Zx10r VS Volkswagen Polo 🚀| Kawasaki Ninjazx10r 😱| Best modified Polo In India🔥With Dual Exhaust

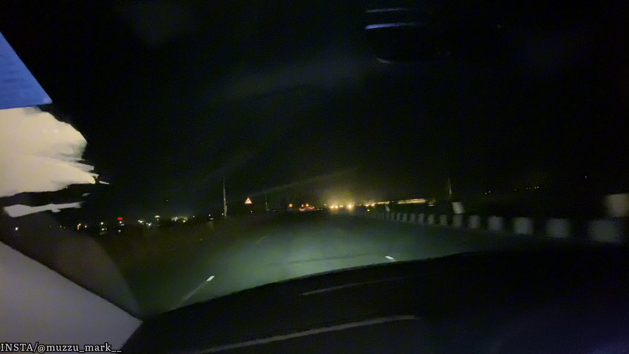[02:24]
भाई पोलो का साउंड सुने भाई, पीछे आ रही है टेना। यार खतरनाक सीन है भाई,